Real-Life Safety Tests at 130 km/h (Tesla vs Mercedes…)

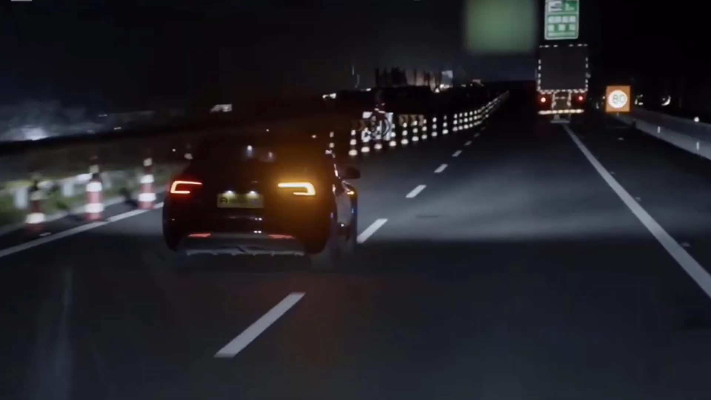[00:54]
And we'll find out if Tesla's huge bet on AI gives it an edge when things get really tough.
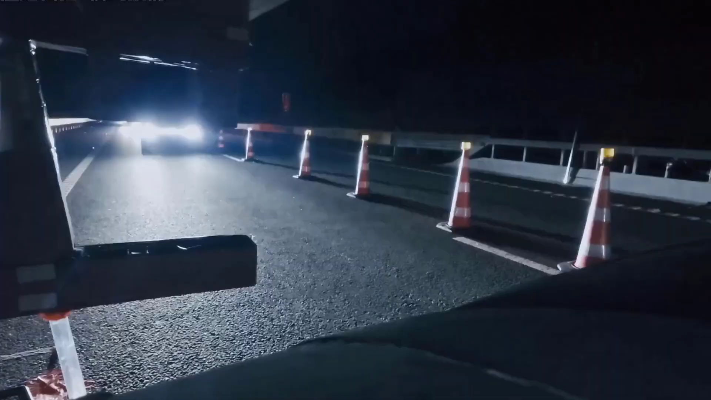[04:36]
At 130 kilometers per hour, if the safety system fails to recognize this, it's a visa to heaven.
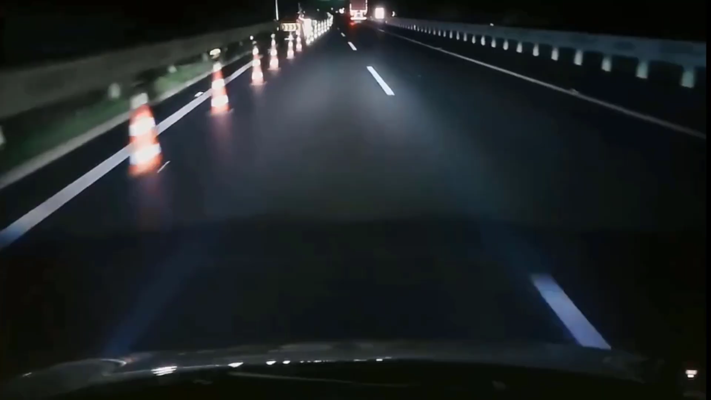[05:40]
It behaved with extreme caution and stopped before reaching the truck, maybe out of big respect towards the big buddy.